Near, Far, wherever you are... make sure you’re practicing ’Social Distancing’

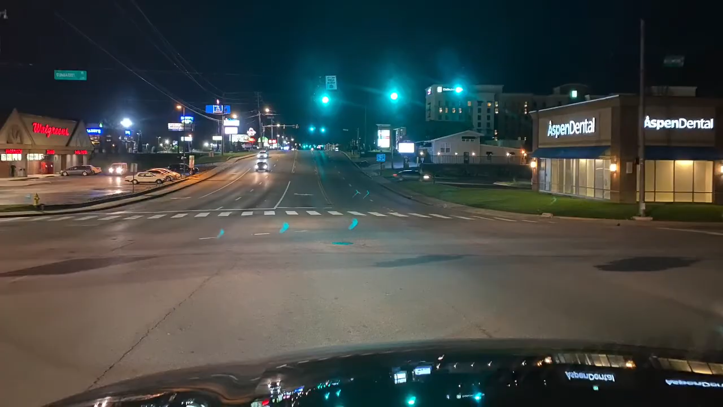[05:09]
இந்த மாதிரி ரோட்டை நான் வந்து ஃப்ரீயாக பார்த்ததில்லை, எல்லாம் கோவிட் தான். அதுக்கப்புறம் இது வந்து ஒரு ஃபாலு கீழே இருக்கக்கூடிய ஒரு லேக்கு.